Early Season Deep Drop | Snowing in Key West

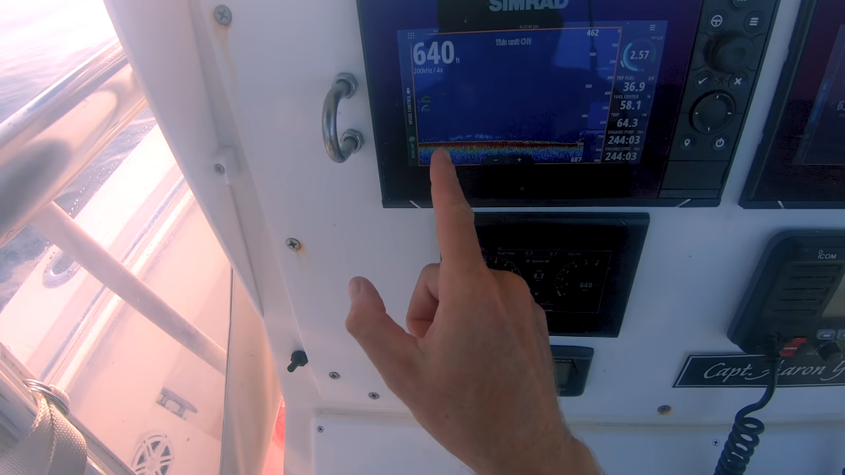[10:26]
I finally found it that's that's normally what I catch all my fish on right there is when it has fuzz like that oh well we're going to give it another go